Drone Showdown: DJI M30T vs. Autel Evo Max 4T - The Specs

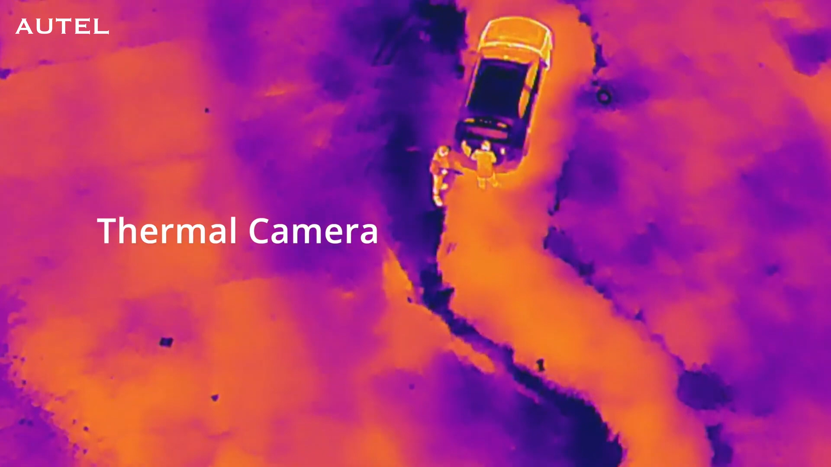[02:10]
Both of these drones have high resolution 640 by 512 thermal sensors on them.
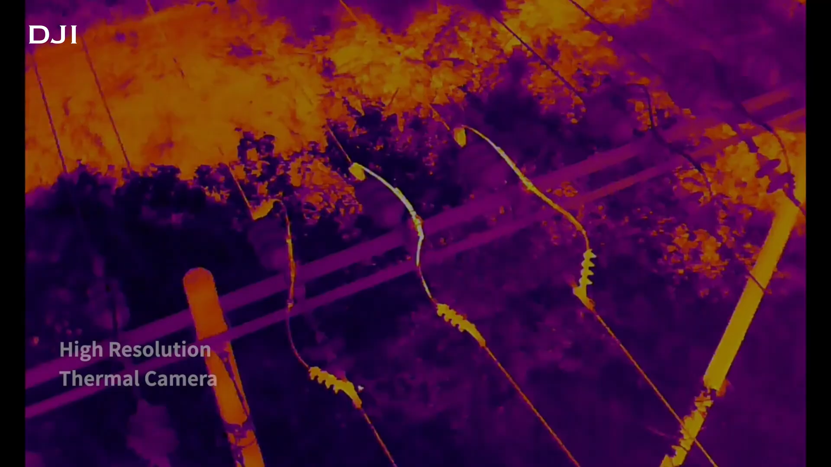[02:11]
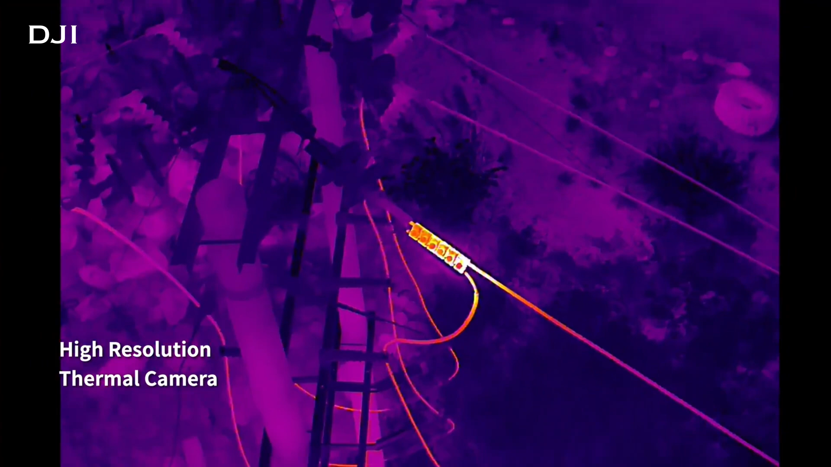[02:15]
You are going to be able to see heat signatures in the middle of the night. Now, in terms of image quality of the thermal sensor, which one of these drones is better? Well, I'm not really sure. They both have the same resolution.